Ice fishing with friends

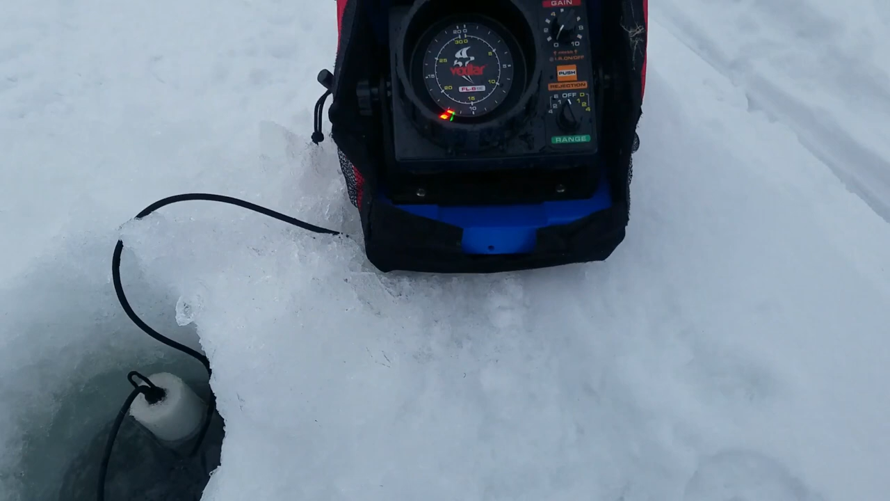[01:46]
So this guy's claiming there's fish down here, all these blips and dashes